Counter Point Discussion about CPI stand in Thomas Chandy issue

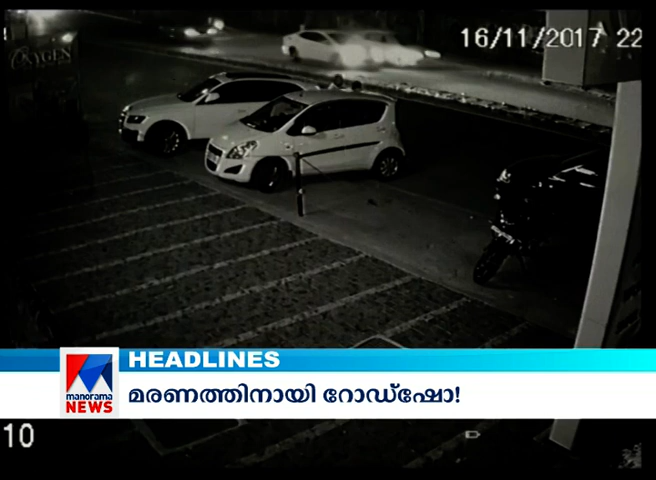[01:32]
രാജ്ഭവന് മുന്നിൽ അപകടത്തിൽ 4 പേർക്ക് പരിക്ക്. സി സി ടി വി ദൃശ്യങ്ങൾ മനോരമ ന്യൂസിന്. കൊലവിളിയുമായി ക്ഷത്രിയ മഹാസഭ.